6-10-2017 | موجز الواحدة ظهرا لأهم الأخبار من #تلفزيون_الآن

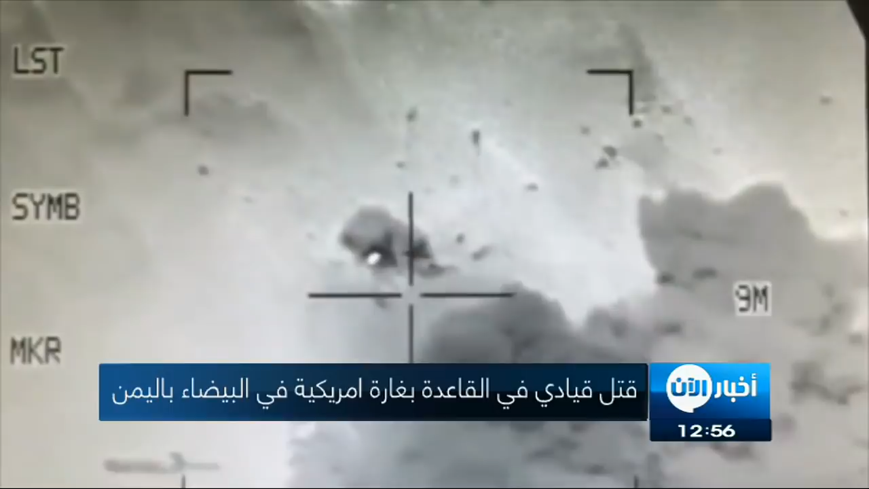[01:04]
وهو على مهي دراجة نارية في منطقة يكلة ما أدى إلى قتله وقتل شخص آخر كان برفقته